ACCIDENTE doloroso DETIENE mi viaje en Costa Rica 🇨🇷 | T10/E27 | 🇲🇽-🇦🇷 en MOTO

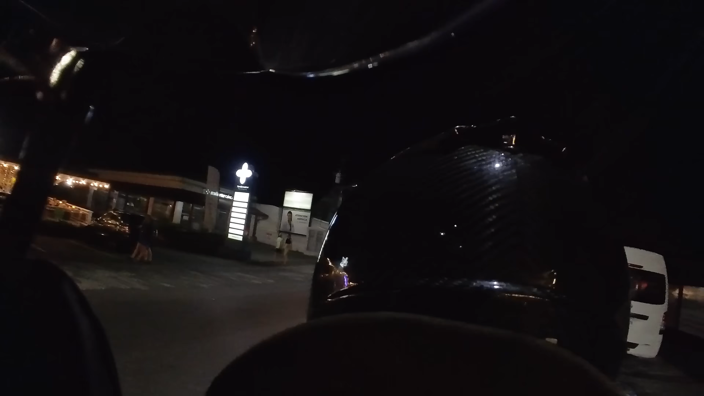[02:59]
Mira, ahí hay atención médica. Venimos mañana porque ahorita está cerrado.
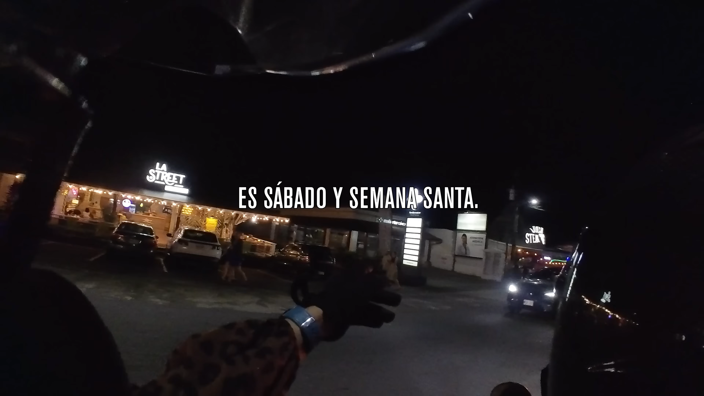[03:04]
Ay, en el país que más cuesta todo.